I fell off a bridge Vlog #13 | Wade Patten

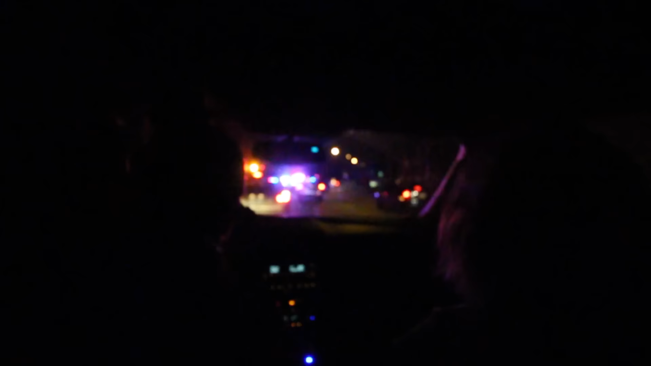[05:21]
He's so bright. We were trying to get home and then there was cop lights and they're completely blocking off the road. Hey, what are you doing? The whole road is blocked. Oh, we're going to have a front row view here. Come on, man. What are you doing? What is going on, dude? Behind the scenes. What's going on? Oh, this happened.